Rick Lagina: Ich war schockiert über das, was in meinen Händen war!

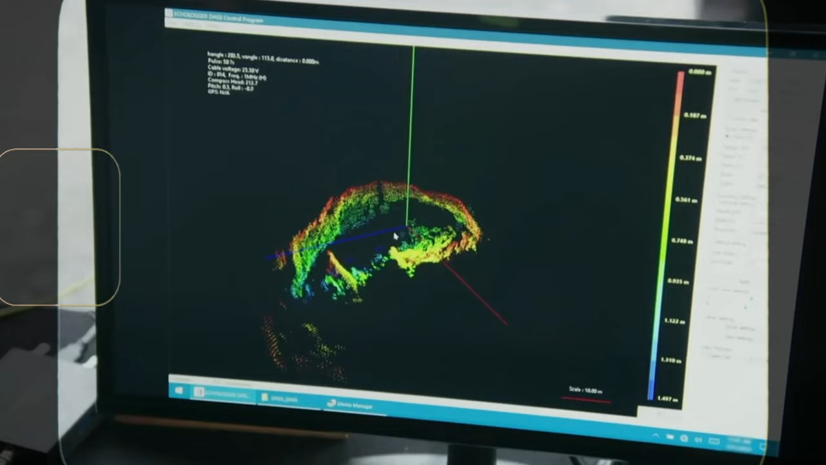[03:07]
Als die Kamera noch einen Fuß tiefer gesenkt wurde, zeigte das Bild aus der Kamera die Höhlenöffnung.